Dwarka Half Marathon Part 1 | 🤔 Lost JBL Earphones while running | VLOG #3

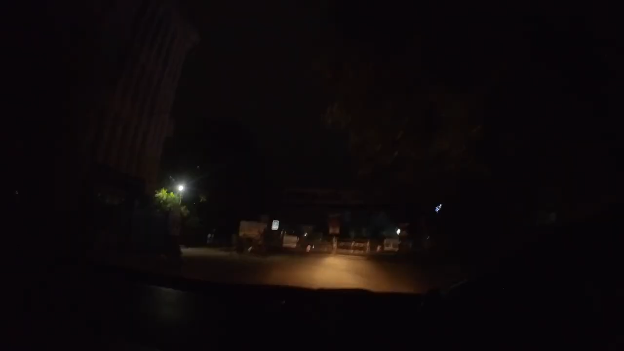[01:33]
ये सोसाइटी का गेट बंद है, दूसरा गेट से चलो अभी।
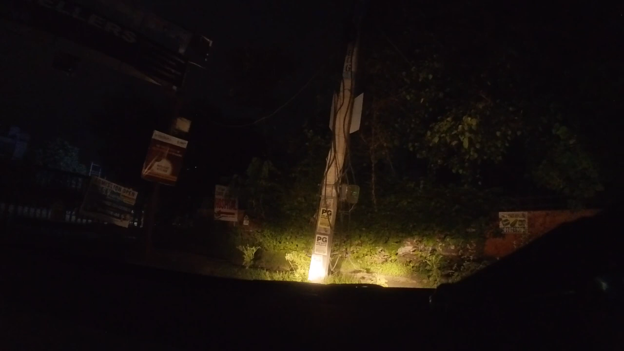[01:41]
यार ये क्या नाटक है सेक्टर का, ये दूसरा गेट आया ये भी बंद है, हल्का सा खुला हुआ है।
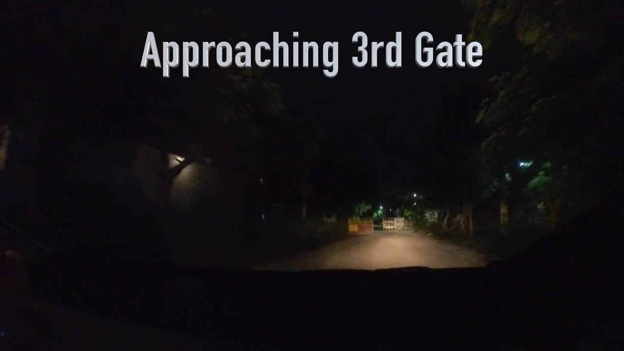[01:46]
थैंक गॉड फाइनली एक तो गेट मिला। जो
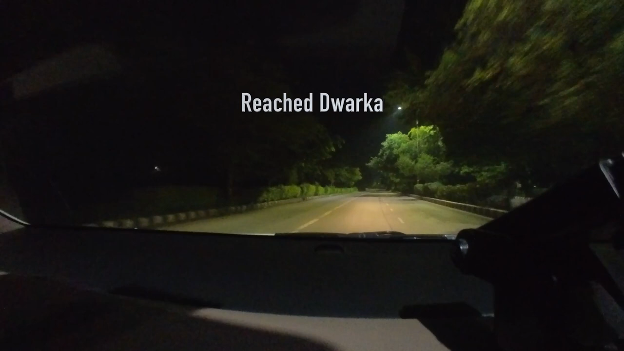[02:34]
और मैं भी पहुंच गया हूँ, ऑलमोस्ट 4:59 हुआ है, एंड आई थिंक 100 meters अवे फ्रॉम माई डेस्टिनेशन। यहाँ पे कोई रनर्स दिख रहे हैं, ओके आई थिंक यही है।
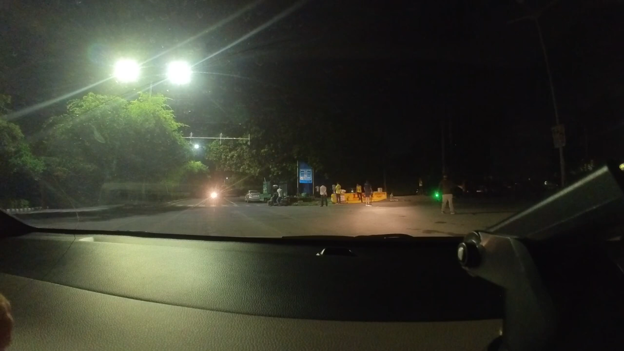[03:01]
सर्विस रोड में सर आगे की तरफ लगा लीजिए, ये वाला ये सर्विस रोड है ना, पूरी पार्किंग के लिए आप कहीं भी आगे लगा सकते हैं। ठीक है, थैंक यू, वेलकम